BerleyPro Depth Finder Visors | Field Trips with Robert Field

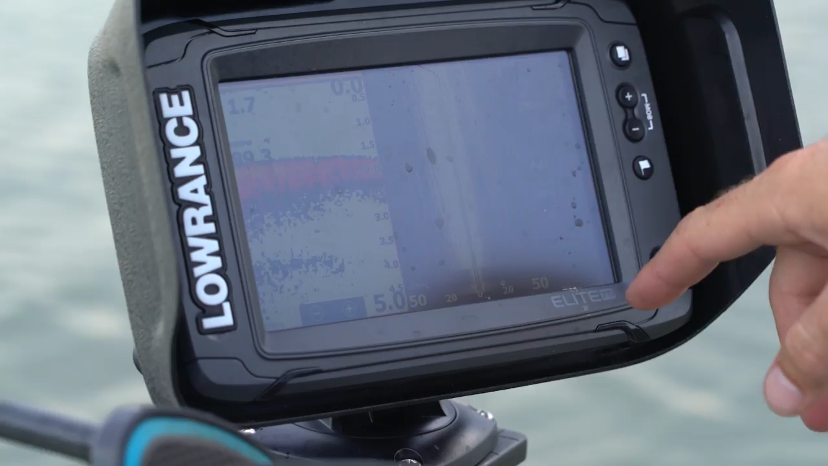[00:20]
BurleyPro's visors significantly reduce the glare caused by harsh sunlight, making your graph easier to read so you can see that piece of structure or school of bait the second you pass over it.